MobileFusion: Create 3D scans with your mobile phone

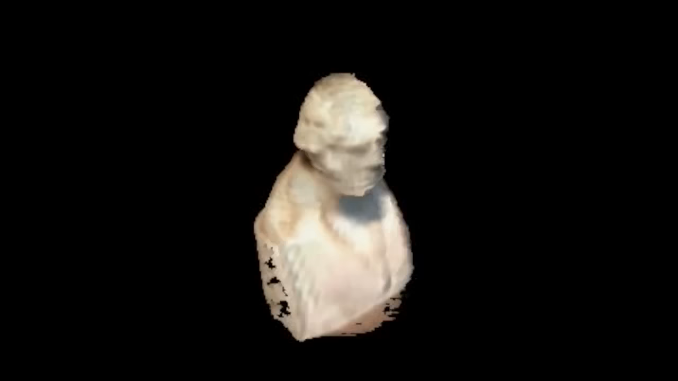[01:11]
As the object is captured from all angles, the 3D model gets refined and completed.
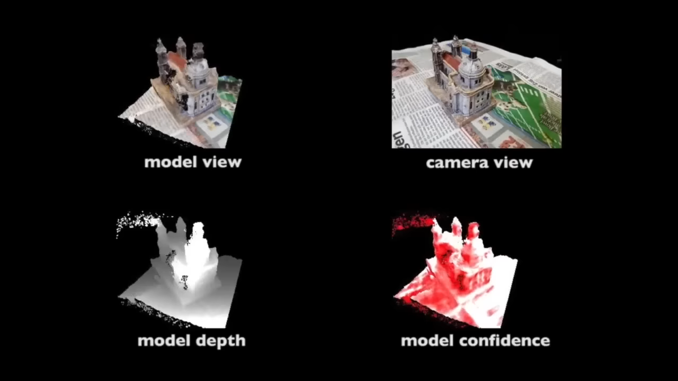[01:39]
Note how our model is incrementally built in real-time and the detailed surface geometry is refined over time.
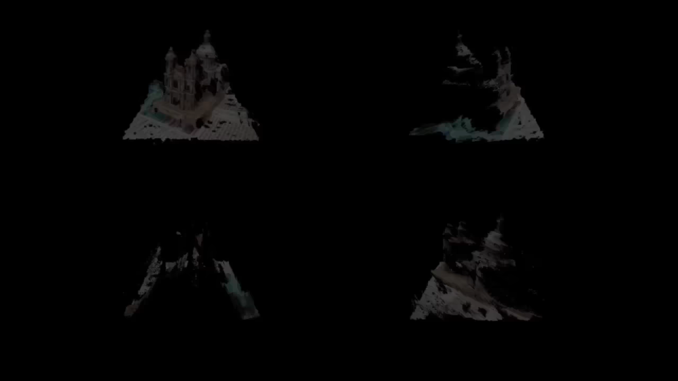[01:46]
Our system performs dense camera tracking, stereo matching, volumetric fusion,
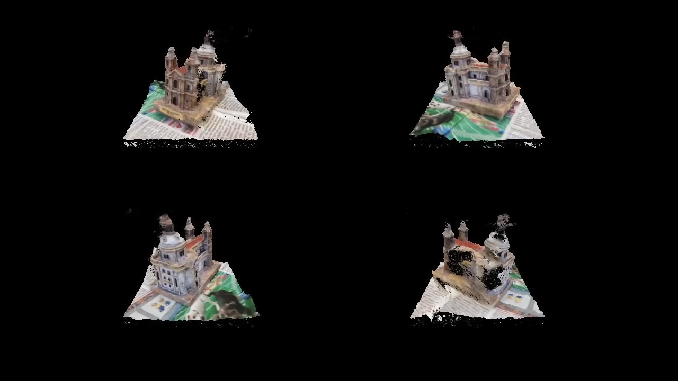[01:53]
and surface extraction at 25 Hz.
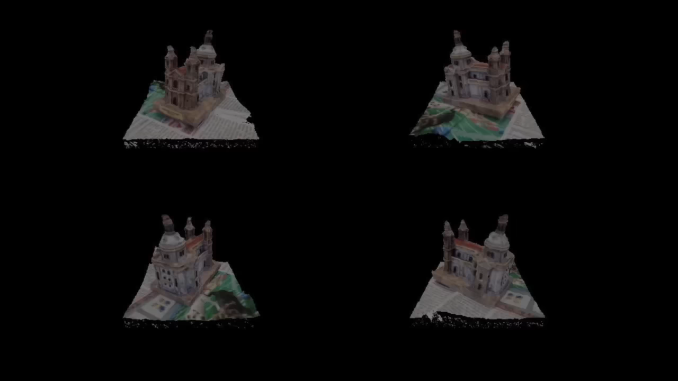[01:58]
The final reconstructions are shown here.
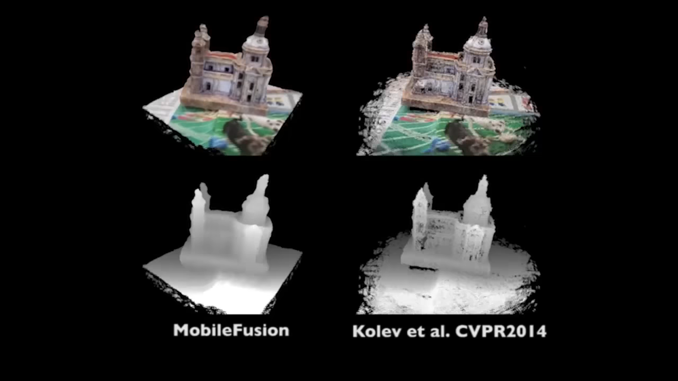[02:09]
It is also able to complete the scan at faster speeds.